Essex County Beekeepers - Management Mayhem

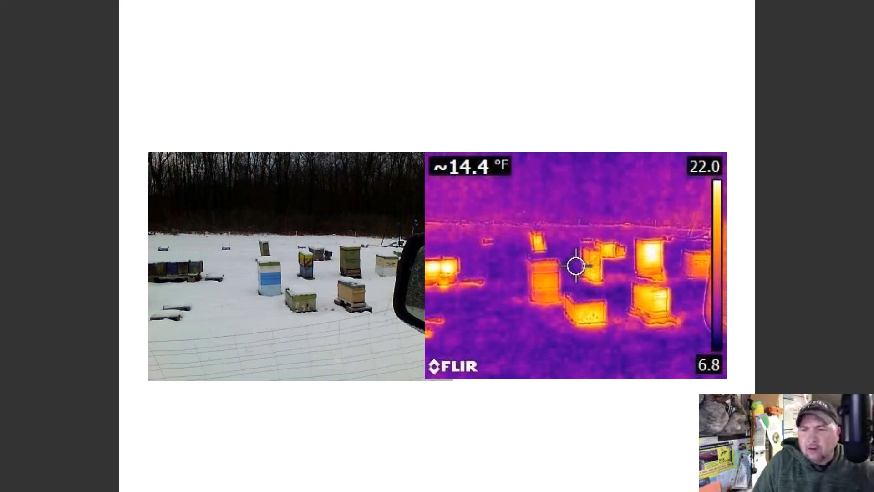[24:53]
On screen: spot 14.4°F
could see the value of providing windbreaks providing insulative um cover whatever it may be and you could see the hives on the left compared to the hives on the right with the infrared camera here's another picture here we have a lysine hive which is the double deep um six frame nuke you can see the heat coming out
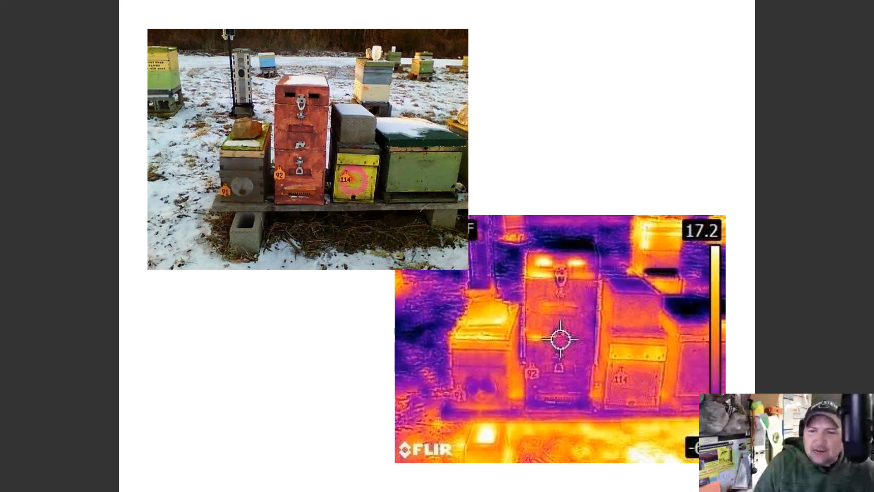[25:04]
of the top uh the hive on the right and the left of of each of that colony is actually dead um but the colony in the back is alive uh and here's another you know overwintered five over five frame nuke uh that i hadn't been able to move yet and you can see that cluster
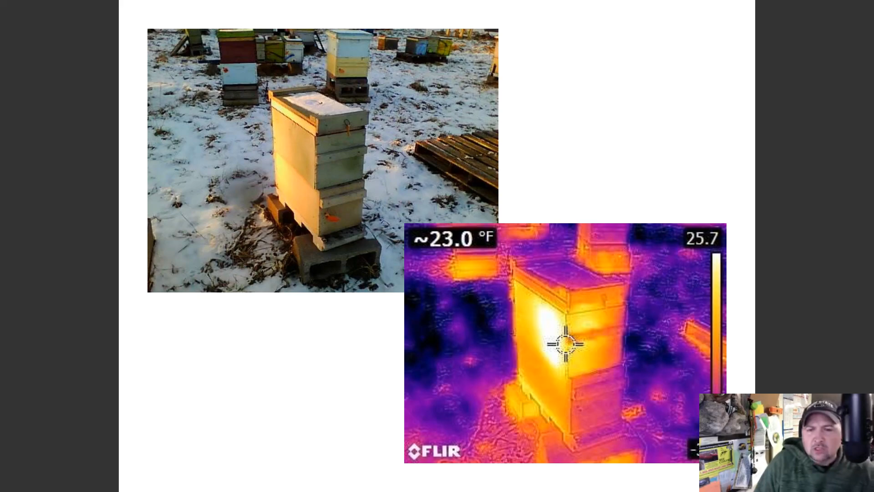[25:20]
On screen: spot 23.0°F
very nice and and high up in the um into the honey stores so when we provide these these
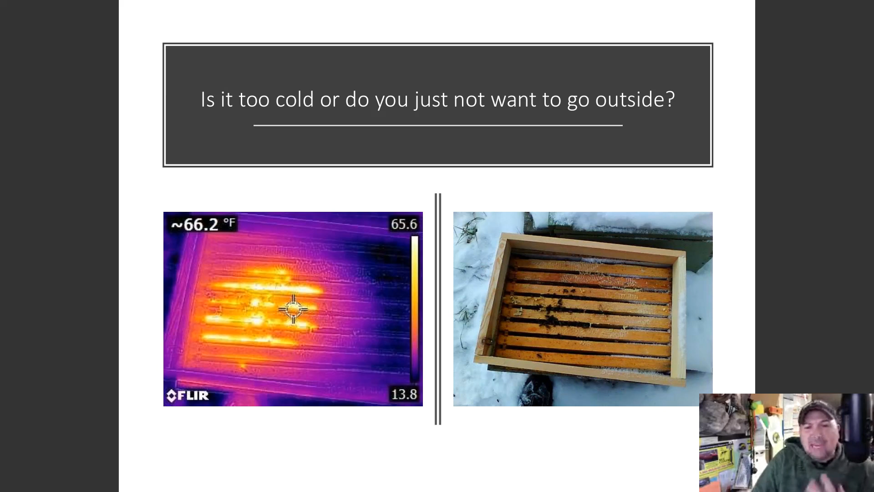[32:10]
On screen: spot 66.2°F
um they were a fairly large cluster as you can see and they were consuming a bit of their honey so i had to put a candy block on there which is that shim that you see so we can't be afraid to open up our colonies in fear of what might happen to the bees um the bees can handle themselves we have to get in get out do what we need to do um you know make sure your mouse guards the